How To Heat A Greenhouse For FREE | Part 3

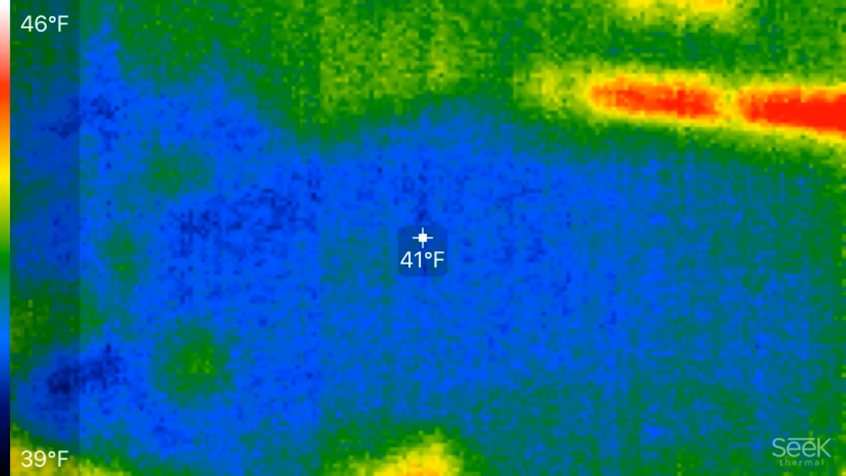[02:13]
On screen: spot 41°F, scale top 46°F, scale bottom 39°F
All right, so our ambient ground temperature here is looks like 43 degrees Fahrenheit. A little cooler, 41 degrees in the air. Ooh, you can see on my house there how much heat I'm losing through the edge of my slab. Gonna get that slab edge insulation in place.
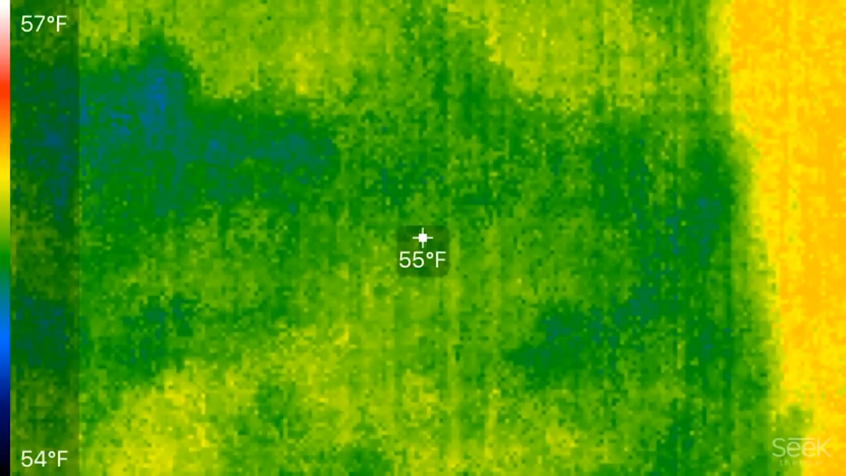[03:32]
On screen: spot 55°F, scale top 57°F, scale bottom 54°F
Down in the trench, we're at 55 degrees. The walls of the trench are 57 degrees.
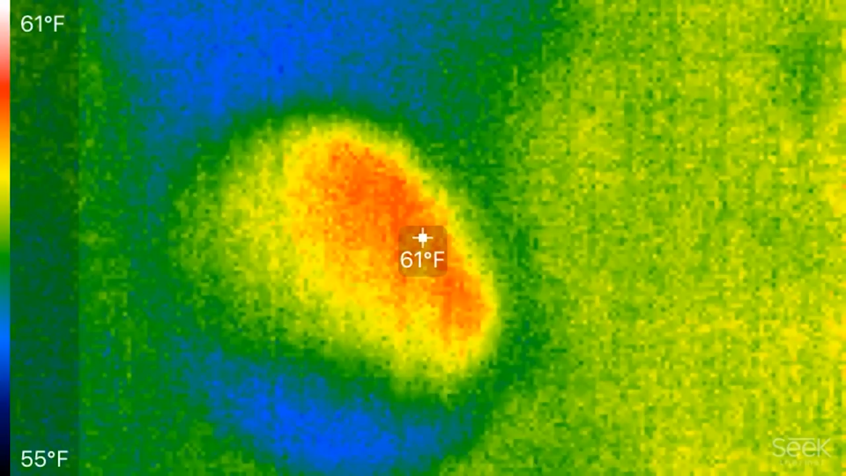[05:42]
On screen: spot 61°F, scale top 61°F, scale bottom 55°F
Looks like 61 degrees Fahrenheit coming out of the tube there.
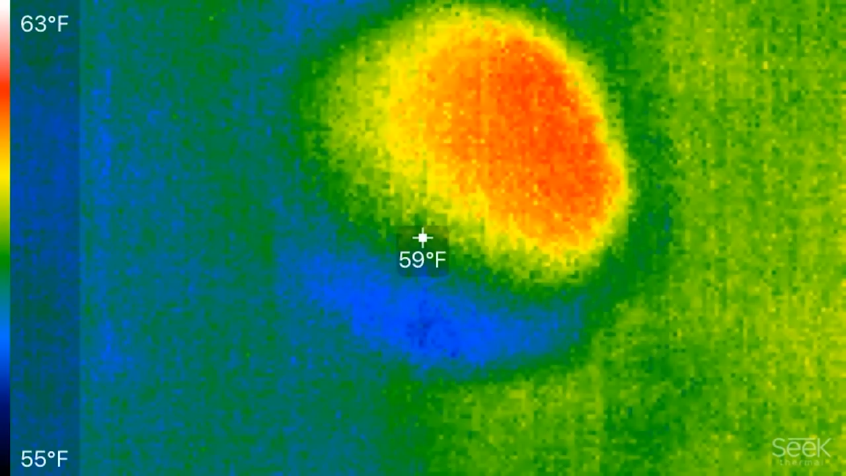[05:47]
On screen: spot 59°F, scale top 63°F, scale bottom 55°F
Let's go check the low end and see if it's draining as well.
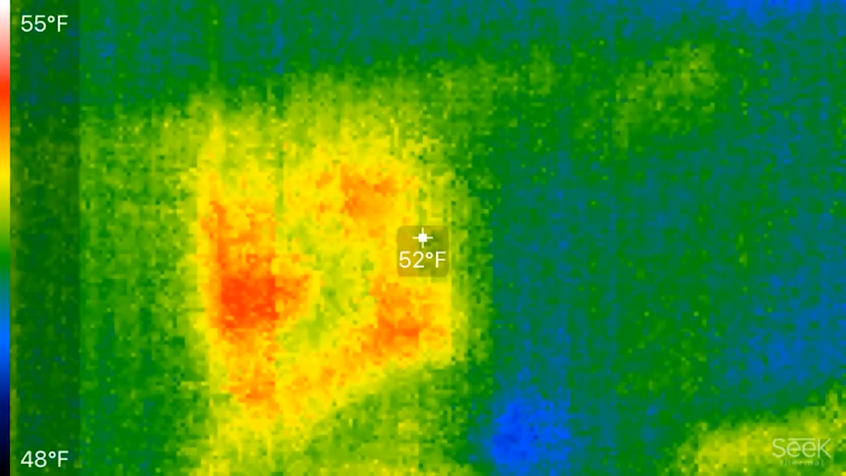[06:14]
On screen: spot 52°F, scale top 55°F, scale bottom 48°F
And then there's our tube. I think we've got about 54, 55 degrees, which is, it looks to me like it's pulling, so it's not, we don't see that flowing out necessarily.
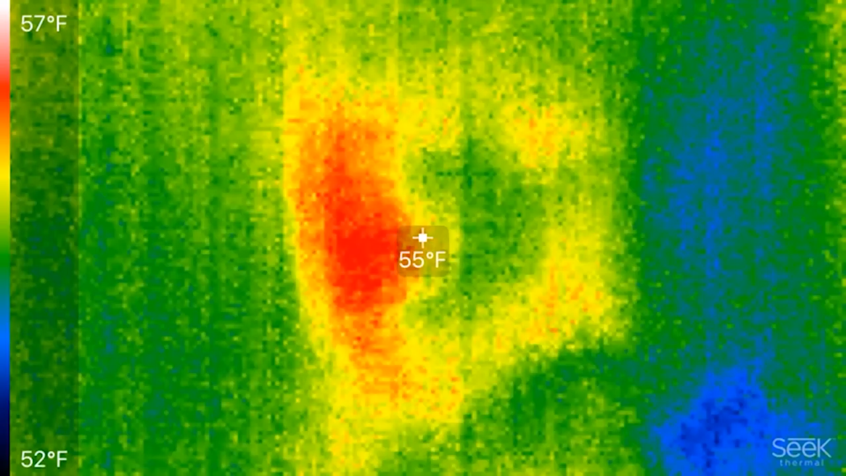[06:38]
On screen: spot 55°F, scale top 57°F, scale bottom 52°F
So that's what I expected to see, given that our draft was pushing up.
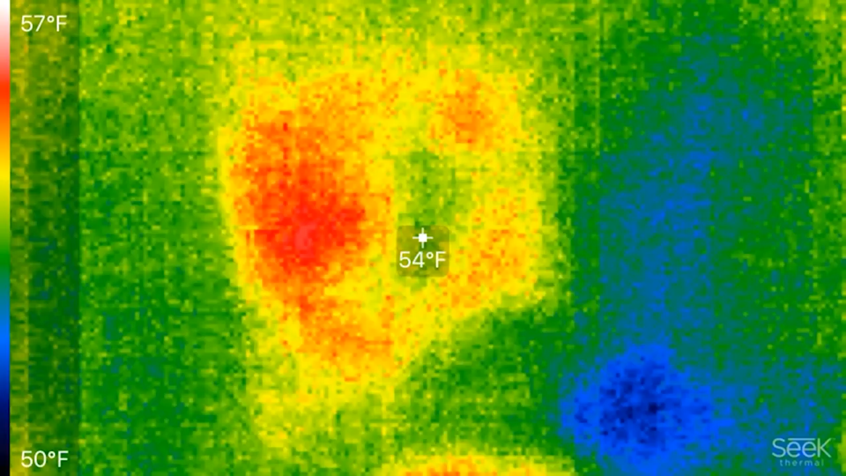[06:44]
On screen: spot 54°F, scale top 57°F, scale bottom 50°F
So warm air is being pulled in through this earth air tube, which starts here at the end of the hugelkultur bed,
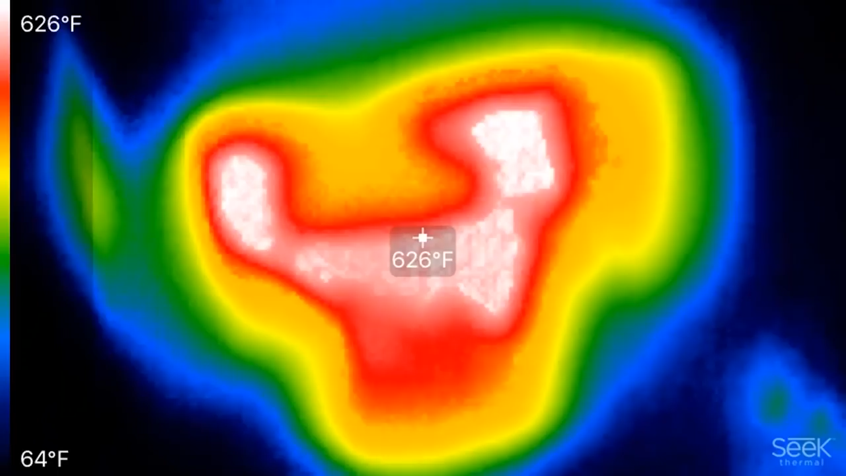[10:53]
On screen: spot 626°F, scale top 626°F, scale bottom 64°F
Again, what's remarkable to me is that we're that hot inside,
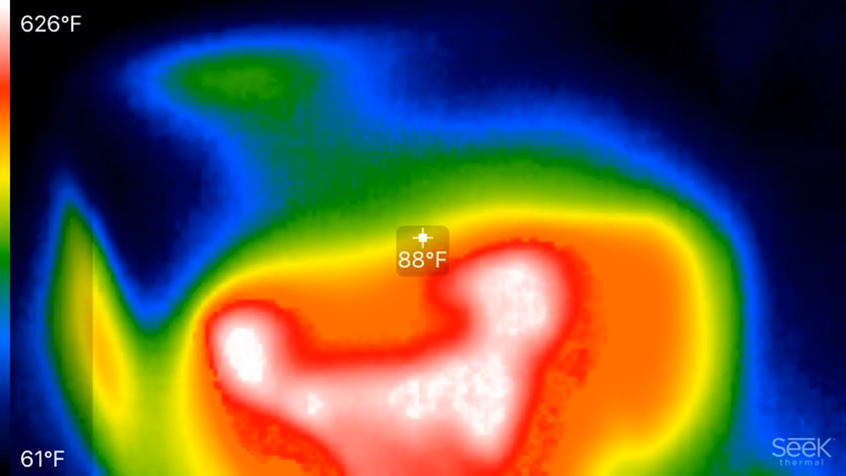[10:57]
On screen: spot 88°F, scale top 626°F, scale bottom 61°F
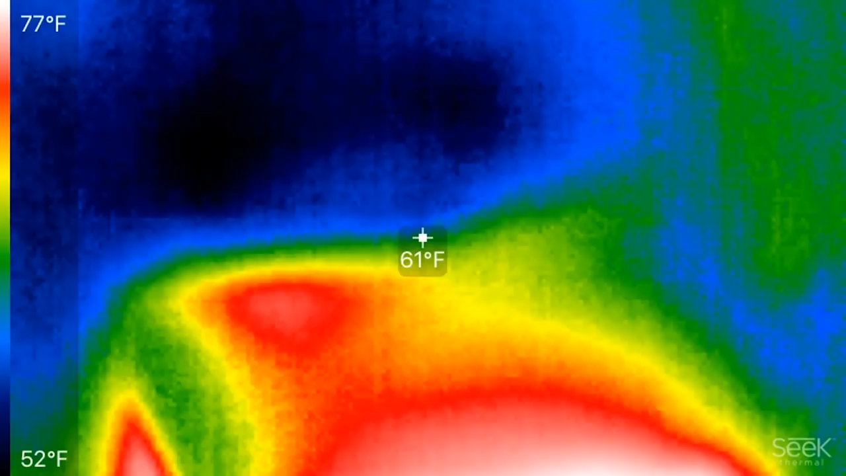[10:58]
On screen: spot 61°F, scale top 77°F, scale bottom 52°F
but then going up to the top of the dome of the stove, and we're only at 55 degrees.
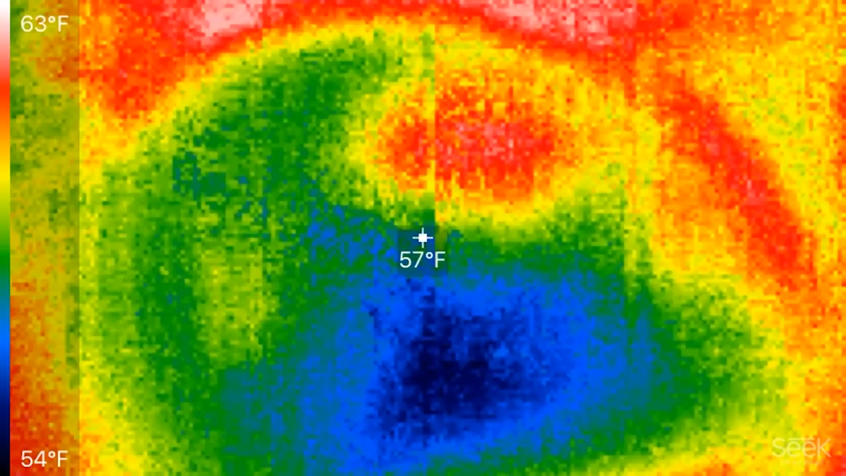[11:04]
On screen: spot 57°F, scale top 63°F, scale bottom 54°F
Now, there's a little bit warmer up there, 59. So huge temperature difference between the inside of the firebox
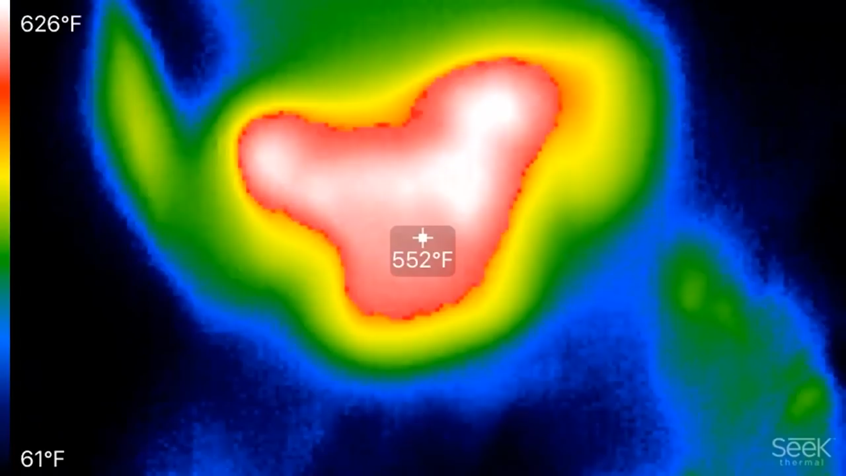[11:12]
On screen: spot 552°F, scale top 626°F, scale bottom 61°F
and the top of our insulated concrete dome. It will get hotter though as this thing fires for a longer period of time.